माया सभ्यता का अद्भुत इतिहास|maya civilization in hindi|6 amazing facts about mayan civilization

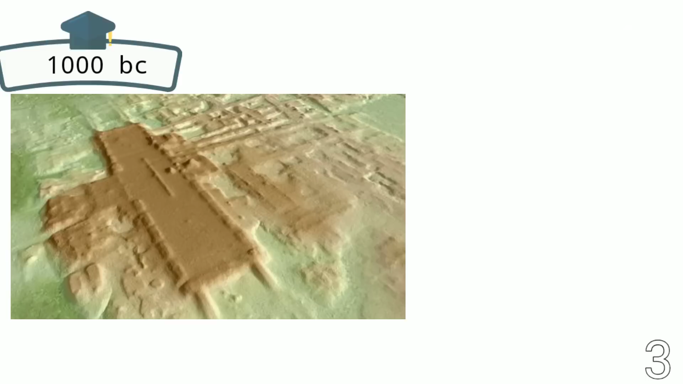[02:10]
ہزار ایسا پور کے آس پاس بنی ہوگی یہ سنرچنا چالسو میٹر چوڑی چودہ سو میٹر لنبی اور
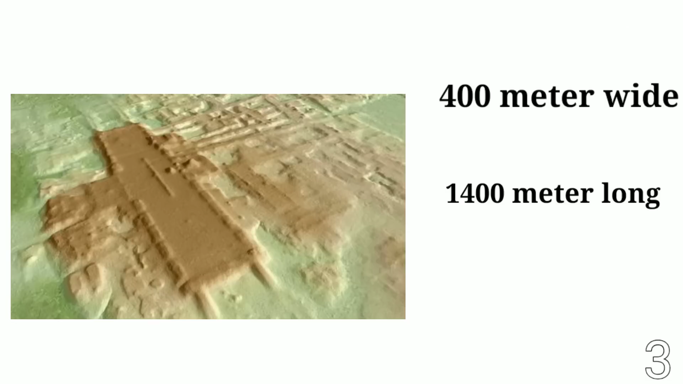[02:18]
پندھر میٹر اونچی ہے اس کا گنات تو کیزہ کے پیرامیٹ سے بھی بڑھا ہے